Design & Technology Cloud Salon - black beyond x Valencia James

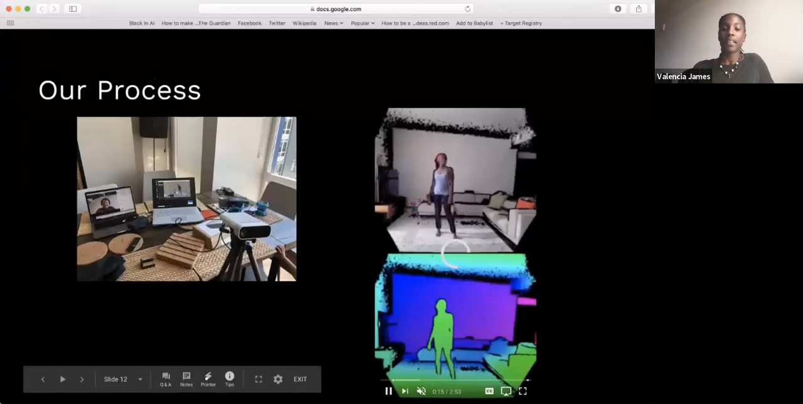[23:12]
and so this is also what I wanted to look at. So in this slide on the left, we see the setup. We started by setting up an Azure Connect,
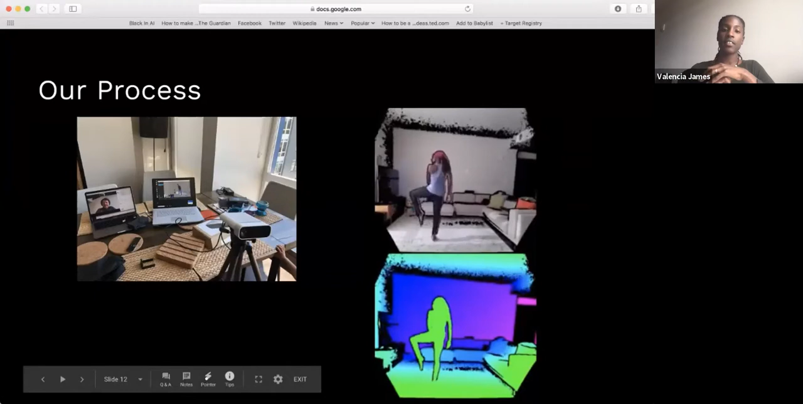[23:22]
which is a depth camera, which is a few generations from the first Connect that we started using, which is a camera you find at Xbox. But this one is a specialized for really understanding the dimensions of your space. And so you see on the left, my computer has, Thomas is instructing me via Zoom, and we have another computer that is taking the information